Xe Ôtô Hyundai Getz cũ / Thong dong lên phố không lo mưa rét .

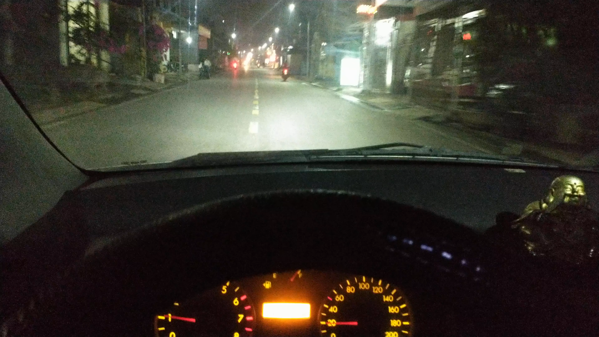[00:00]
Hello, xin chào toàn thể tất cả anh em nhé. Hôm nay thì mình đang đi chiếc xe Hyundai Getz buổi tối rồi. Ở quê mình đây thì nó gần khu vực biển nên là cũng có sương mù. Đấy. Thời tiết mùa đông của miền Bắc thì chắc chắn rằng là đang mùa đông nó sẽ rét, và để mà mua một chiếc xe cũ thì cũng định hướng lên những cái chiếc xe mà nó lành,
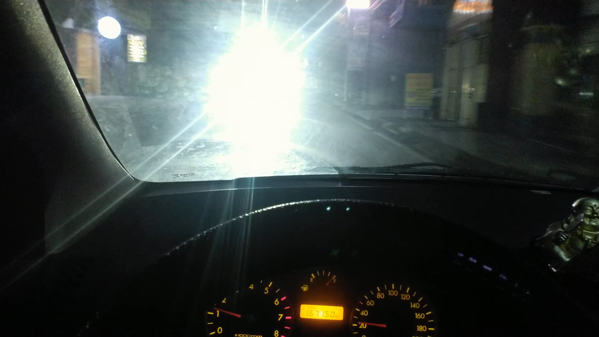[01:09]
Bởi vì thân vỏ của Getz nó khá là dày và nó ít mục mọt, trừ khi anh em nào ngày xưa chạy taxi quá là nhiều. Đấy, anh em chạy phơi rời phơi đất thì nó mới có cái vấn đề nhiều thôi. Đây thì ở ngoài trời sương mù nhiều nên là mình cũng đi với cái tốc độ nó hợp lý thôi. Đấy thì có một chiếc xe mà che mưa che nắng thì